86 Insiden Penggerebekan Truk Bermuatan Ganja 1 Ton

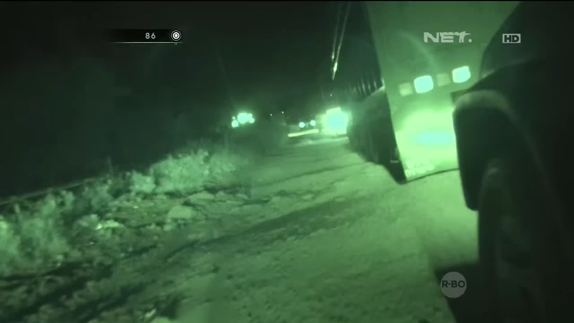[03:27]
hujan yang cukup lebat Dan situasi malam yang jarak pandang dan penerangan yang kurang Dan